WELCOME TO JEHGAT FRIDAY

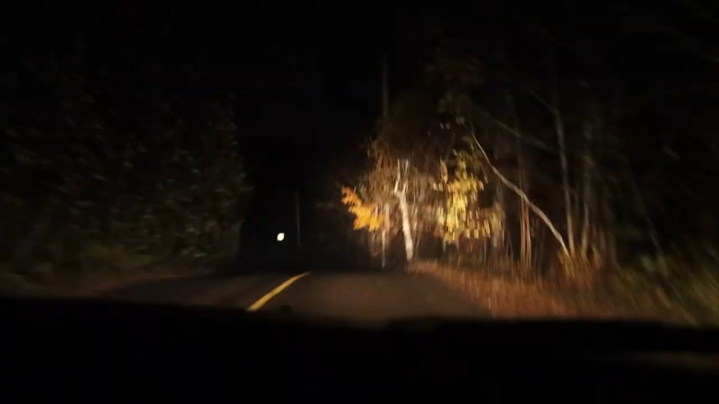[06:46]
Where the fuck are we, man? What's that?
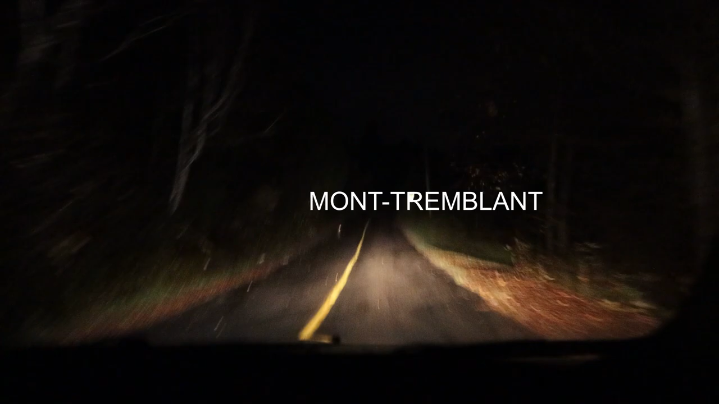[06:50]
It's so dark. Finally made it.